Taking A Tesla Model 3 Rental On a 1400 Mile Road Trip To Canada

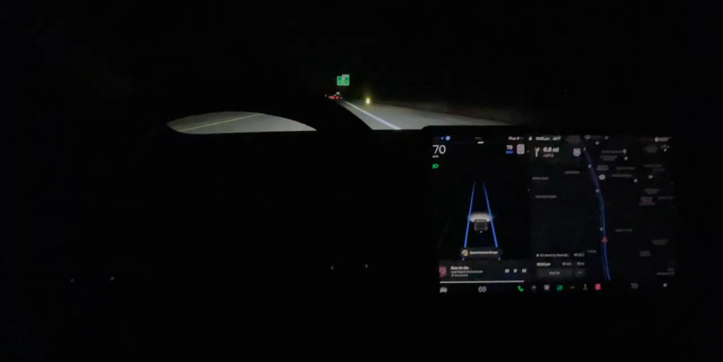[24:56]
Then just doing some more night driving to get to our final hotel in Cleveland.